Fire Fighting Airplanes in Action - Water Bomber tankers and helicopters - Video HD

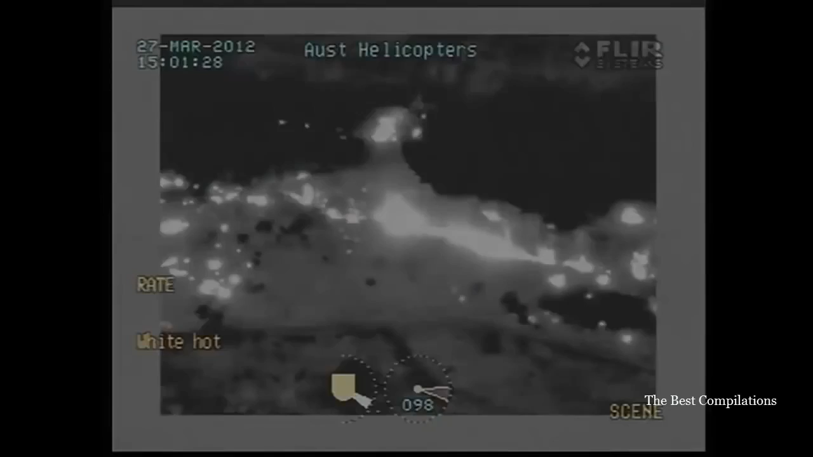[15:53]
It's certainly not draining like our foam.
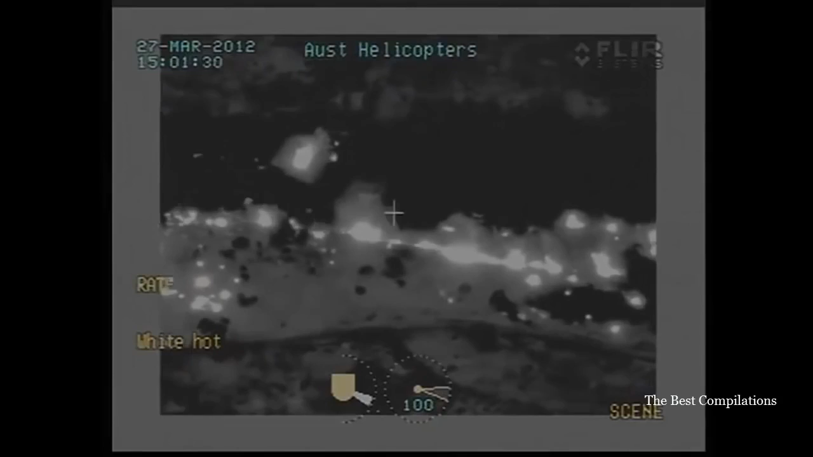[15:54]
It's certainly clinging to the surface fuels, but sort of holding there well. Over. We've just gone back to the original drop site, the first drop for the afternoon,
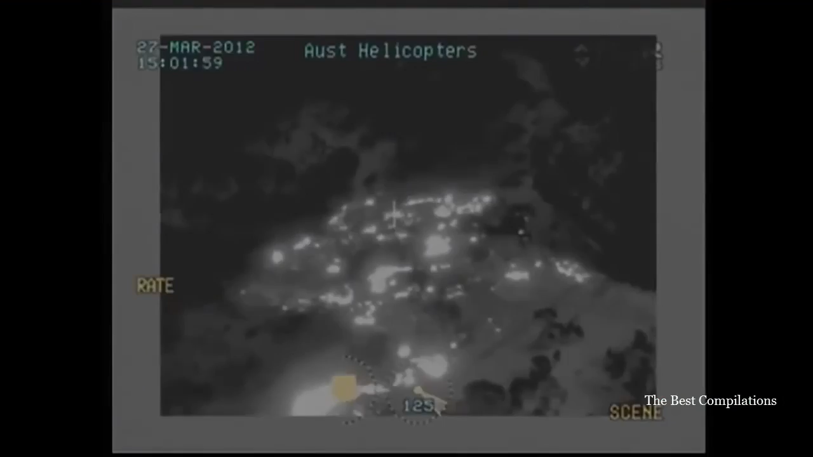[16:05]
and there's been nil rekindle and no smouldering at all. Over. Heavy fuel loads are more evenly covered.